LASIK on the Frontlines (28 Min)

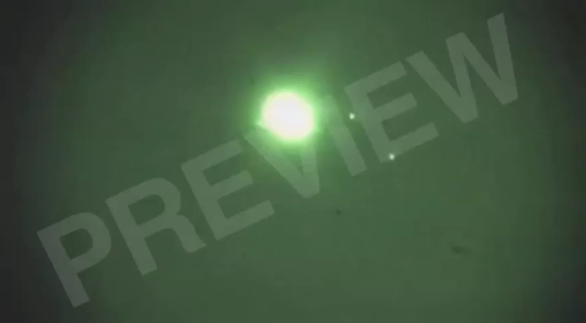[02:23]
Or goggles that can amplify the light of a star thousands of times and turn night into day. Tight formation coming in.